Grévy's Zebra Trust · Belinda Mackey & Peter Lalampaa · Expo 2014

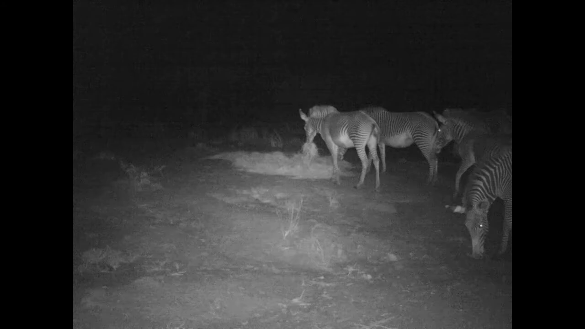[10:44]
This year we've had a terrible drought. And one population of Grevy Zebra we actually had to start feeding because they had lost a lot of condition. And so this is a short-term response. And ideally we don't want to do that. We want to create stability in the landscape. And so in the long term what we're doing is looking at restoring habitat with communities.